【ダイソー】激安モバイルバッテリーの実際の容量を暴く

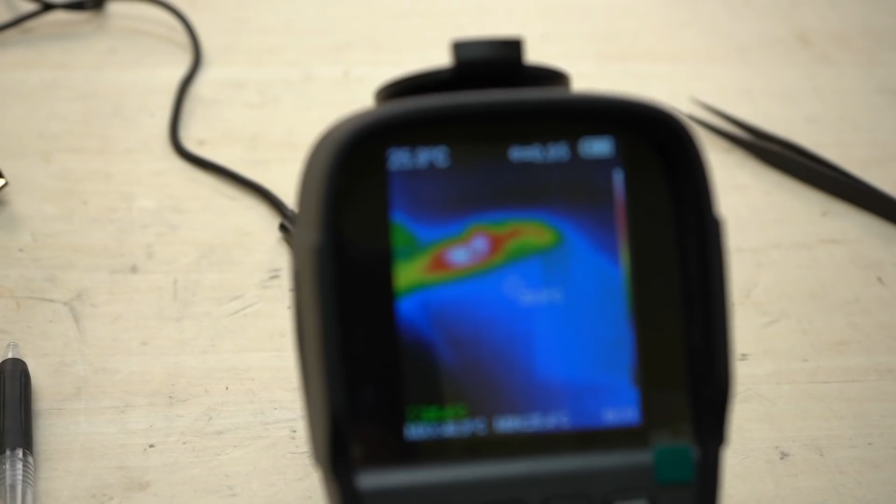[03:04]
充電ICの部分の温度が63度
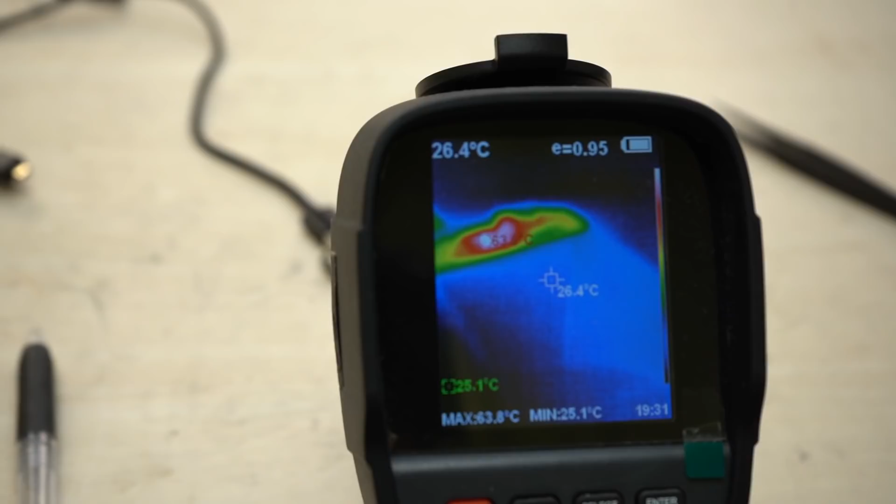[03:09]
On screen: spot 26.4°C, max 63.8°C, min 25.1°C
くらいまで上がっていますバッテリーICの部分で電力損失が発生しているのでその分使える容量が少なくなります